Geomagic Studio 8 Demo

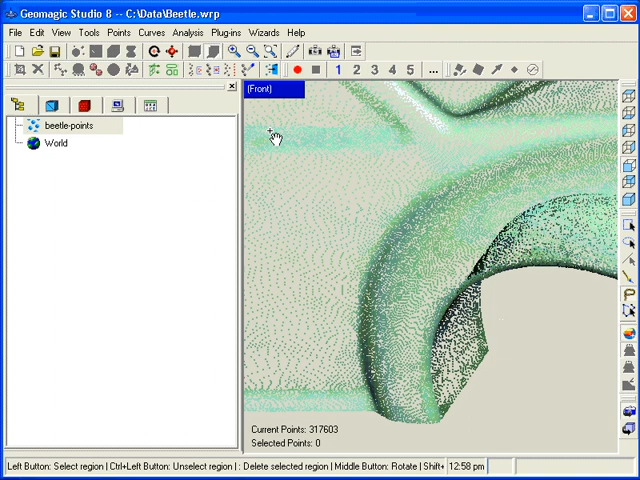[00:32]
This is a very powerful tool and is also a necessary step for creating surfaces from scan data. This function will work with large, dense scans as well as small, sparse point clouds.